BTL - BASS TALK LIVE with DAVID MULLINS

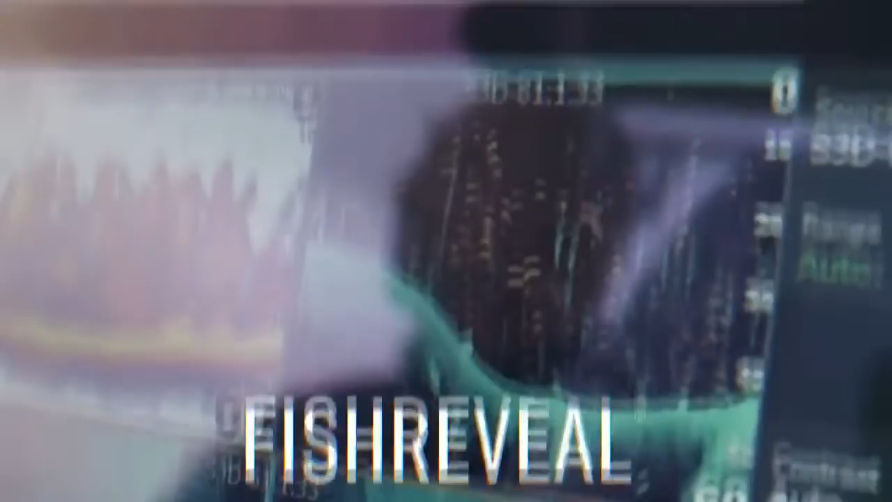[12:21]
chirp sonar and fish reveal to side scan and down scan imaging and complete touch screen control from your trolling motor to your big motor